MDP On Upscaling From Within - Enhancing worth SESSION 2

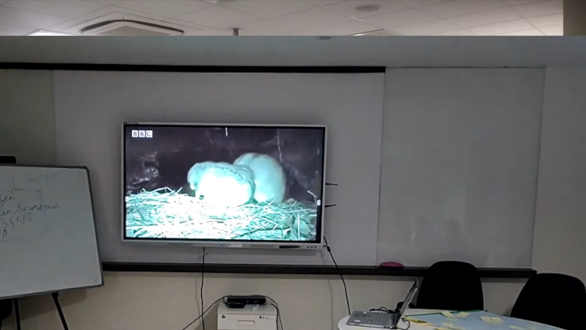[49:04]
This one is taken by a pair of muskets, their permanent squatters.